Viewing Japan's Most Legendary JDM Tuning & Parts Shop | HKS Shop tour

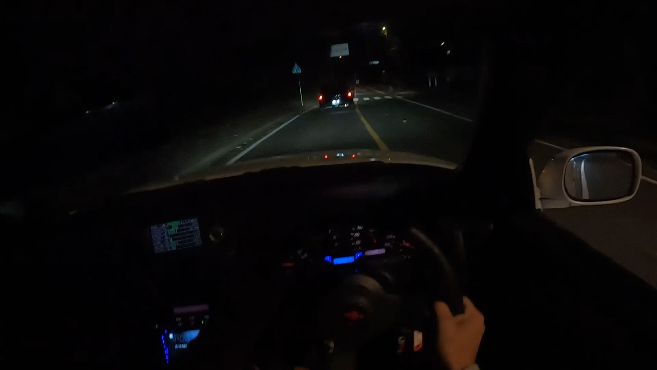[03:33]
The roads are gonna be perfect now too. There's absolutely nobody here and it's Monday morning, Japan time.
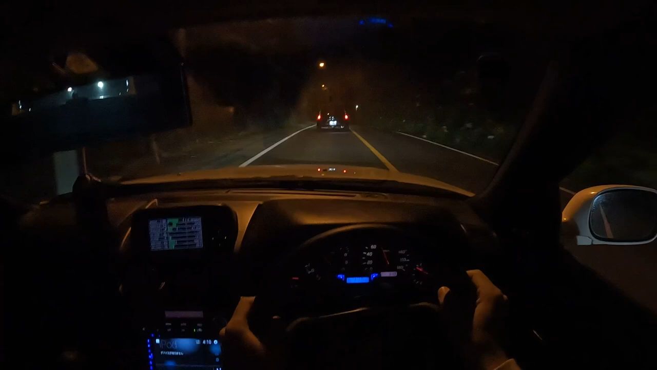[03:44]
So this is awesome. Oh man, the fog is so dense up here. Wow. And it moves, I don't know if you guys can tell on camera, but it moves so fast. Wow.
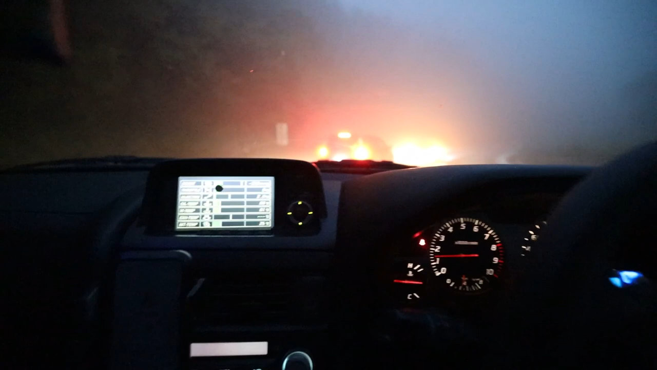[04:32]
As you can see, it is still pretty foggy, but it looks amazing here.